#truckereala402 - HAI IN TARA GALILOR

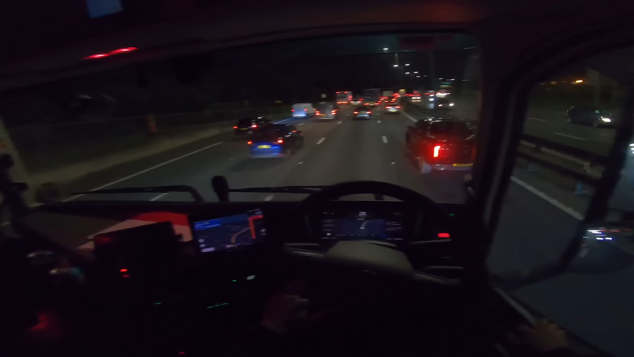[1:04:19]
Frații mei, pe Lăpăneș, eu care credeam că scap de aglomerație pe M25. Never ever. M-am bucurat degeaba când am venit. Băi, am terminat și de încărcat, am plecat de 20 de minute, ceva de genul ăsta. 20 minute, jumătate de oră, atât mi-a luat să ies de aici. Și evident, având double decker, N-am putut să ieșim pe prima ieșire de acolo pentru că trebuie să venim pe să selectăm banda 3 și 4 pentru double decker pentru a trece prin tunel și a trebuit să traversăm toată intersecția de care râdeam eu cu mai devreme de Claudiu că trebuie să stea la ea în fiecare zi.